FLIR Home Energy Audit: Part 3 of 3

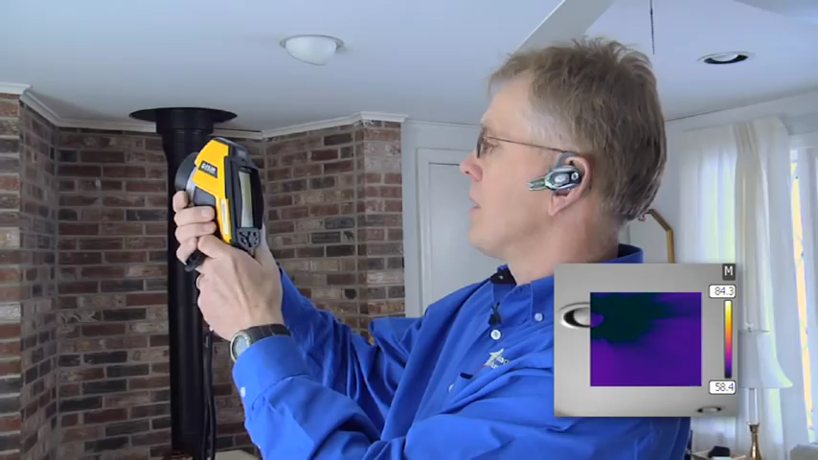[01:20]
and I recommend putting an insulation box on top of it, possibly replacing the light bulb with a CFL
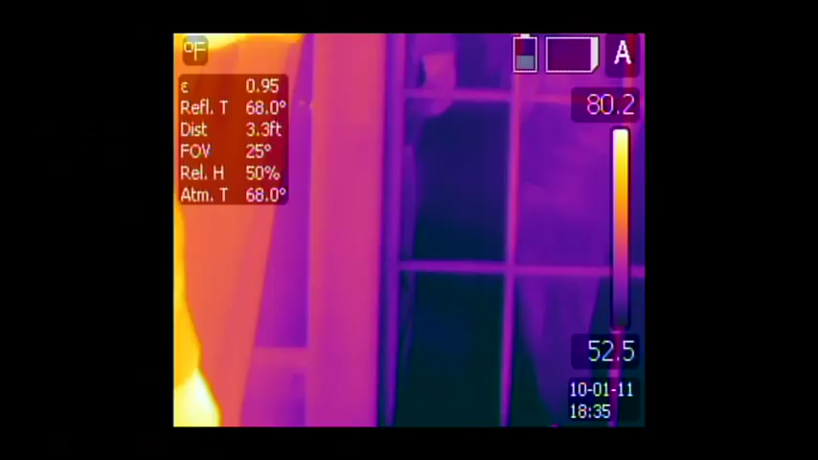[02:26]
and especially down on the bottom and on the top of the window, that's often where they forget to caulk.
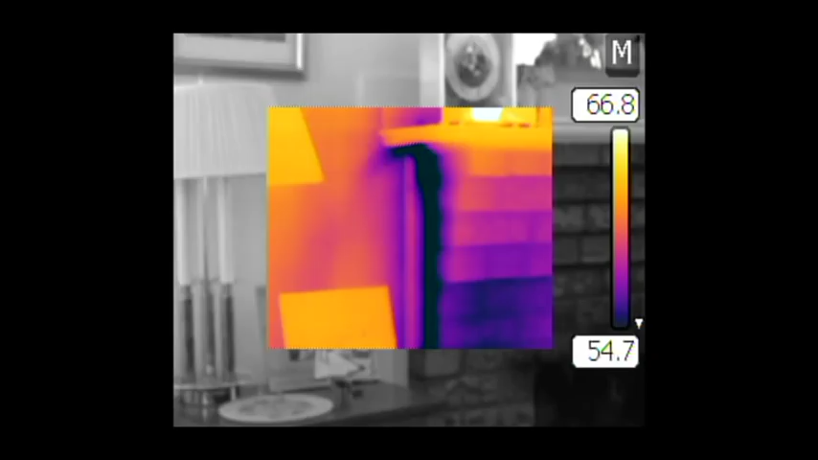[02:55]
Yeah, yeah, exactly where the framed wall structure meets the brick fireplace, there's some air gaps.
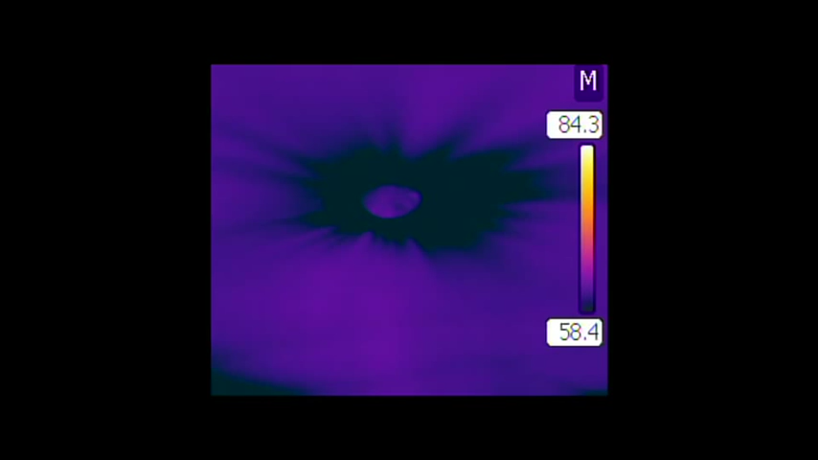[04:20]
You've got your infrared pictures, you've got your visual pictures that you were able to save with your flare infrared camera.
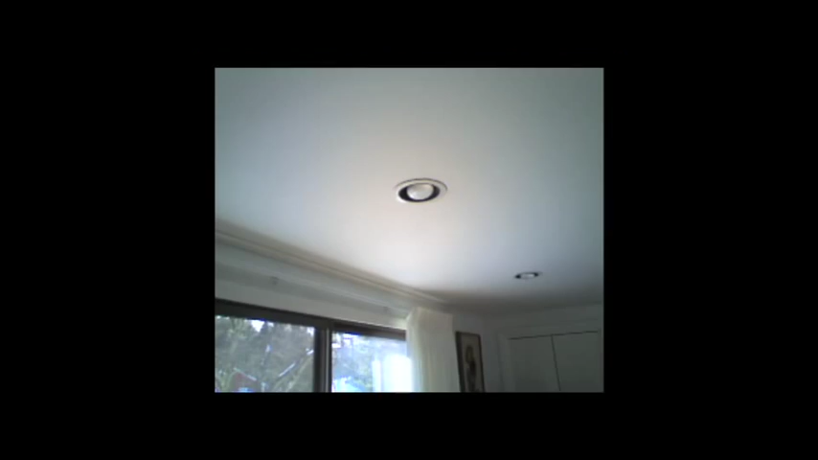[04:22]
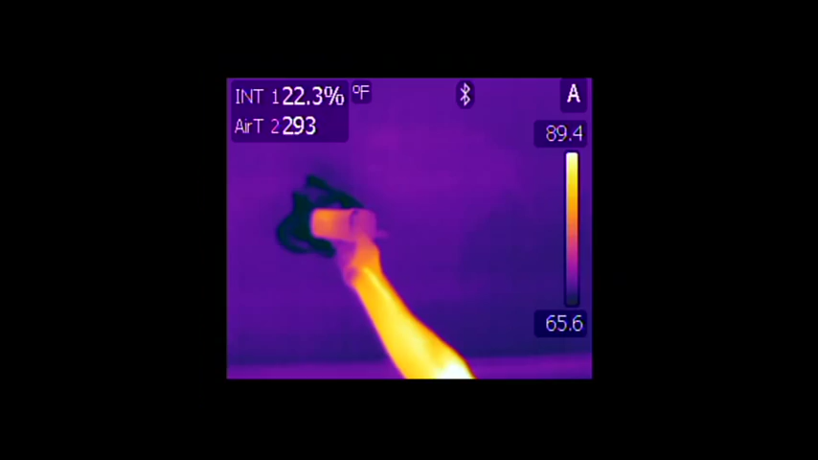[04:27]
In addition to that, you've got the moisture reading from your moisture meter, the pictures and the images and the video that you saved with your boroscope. There's a lot of information in here for the homeowner.